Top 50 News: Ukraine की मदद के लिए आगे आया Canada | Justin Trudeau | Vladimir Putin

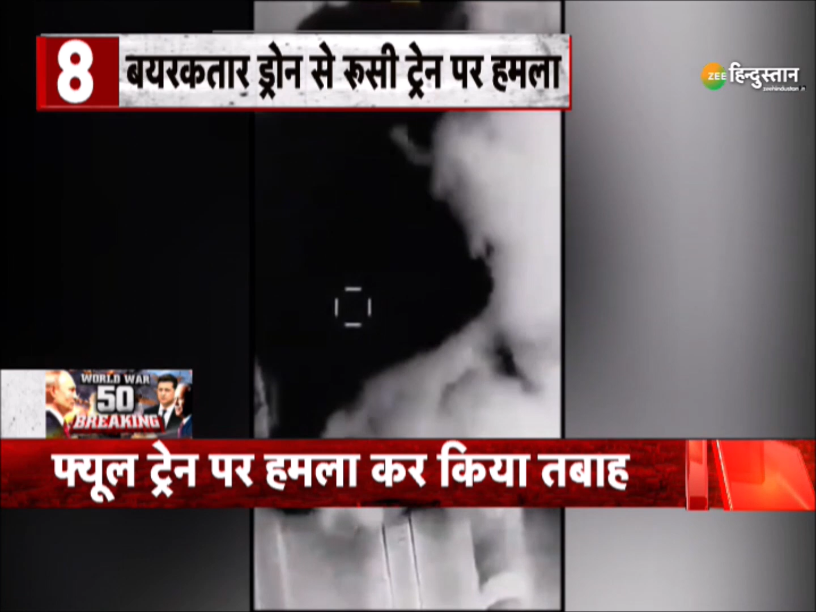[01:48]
हमला किया तभा रूसी सेनिकों के लिए फ्यूल लेकर जा रहे थे ट्रे ट्रेंड कई जगों पर हमें रूस के टैंक